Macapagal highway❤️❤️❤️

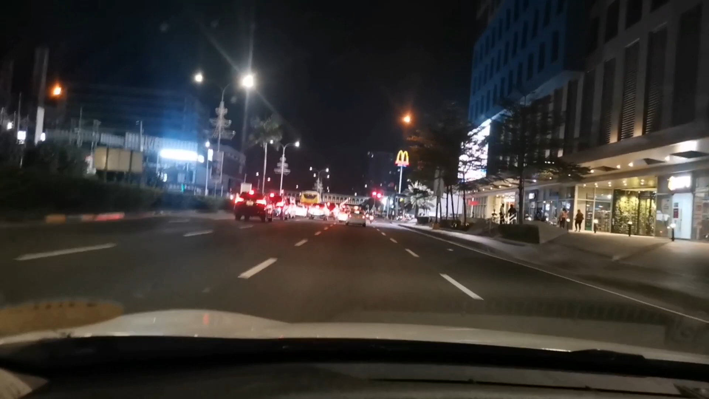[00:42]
Oh, medyo traffic pa guys. Ito yung lugar ng Makapagal Highway.
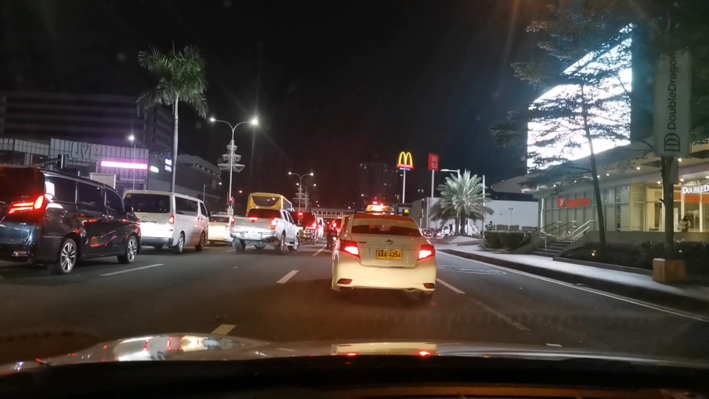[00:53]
Makapagal ba? Makapagal nga. Tingnan natin kung maganda yung ano ngayon, yung kalsada dito guys. Panoorin nyo guys yung kalsada dito kung maganda ngayon. Ngayong gabi,
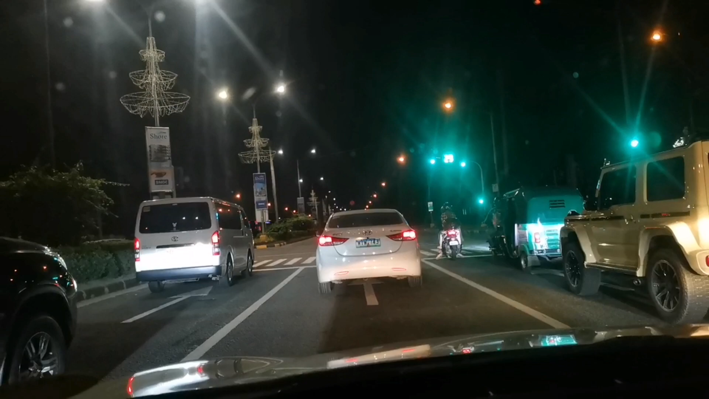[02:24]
Ayan guys, go na. Cameraman, gandahan mo para makita mo yung view ng Ruas Boulevard, Ruas Makapagal Boulevard. Ito guys ang Makapagal Boulevard. Samahan niyo ako, iikot-ikot ko kayo dito guys. Welcome to my vlog. Bali,
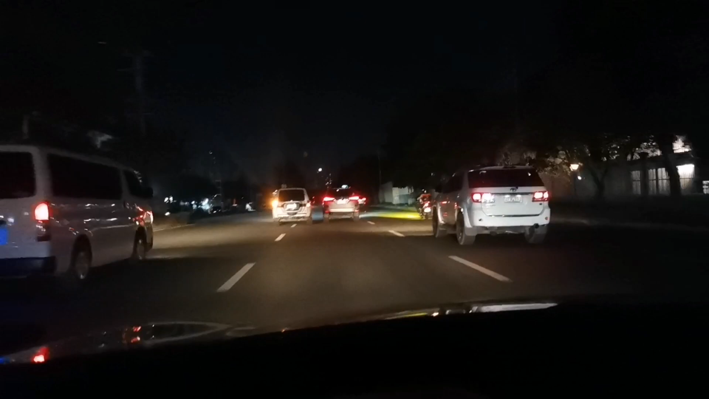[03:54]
Mukhang may multo na dito, baka may tumawid na multo dyan guys. Parat. Ingat sa mga multo guys. Wala pa ang booking, galagala na lang guys. Buhay Grab driver.
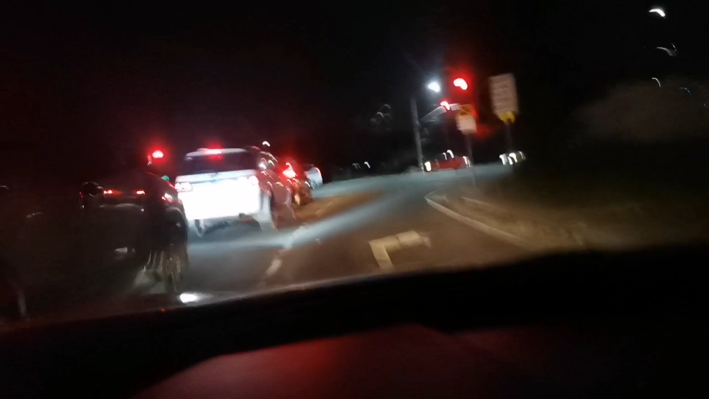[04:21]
Ang buhay Grab driver, mahirap talaga kumita ng pera. Papuntang Makati. Makati, patawid ng Buendia. Buendia LRT Buendia. Guys, medyo madilim dito guys. Nakakatakot. Nakatakot ang dilim ng kalsada dito guys.
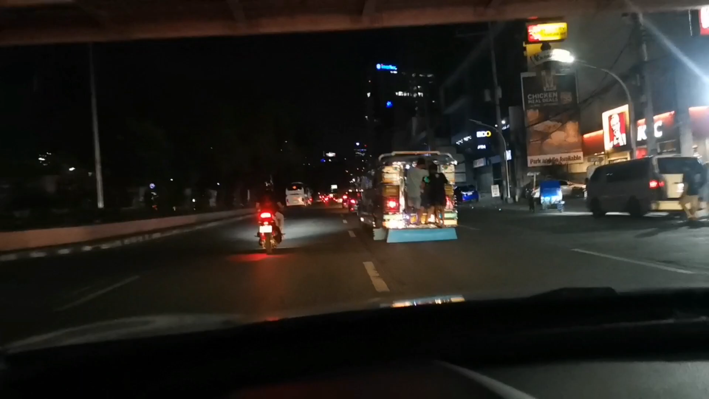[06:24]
Ayan yung jeep ko. Susundan ko yung jeep. Ang jeep ni patapit ng biyan. Patatawid-tawid ang Kamote Rider.
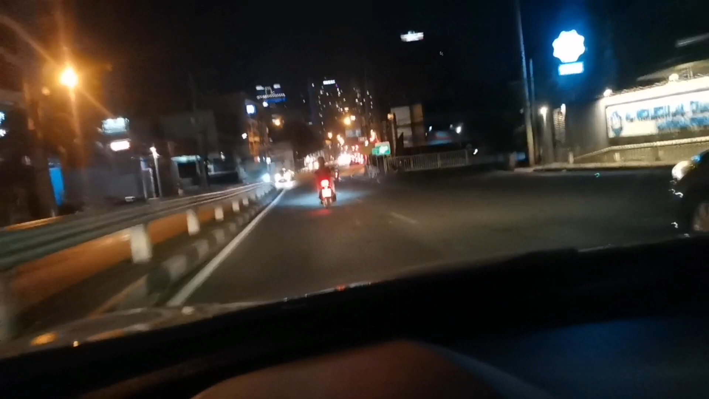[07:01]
Ito is boundary ng Manila and then Makati, Buendia, LRT Buendia. Ito Makati na ito guys. Dito na ako sa Bautista, tapos ano dito diyan, tapos Batangas.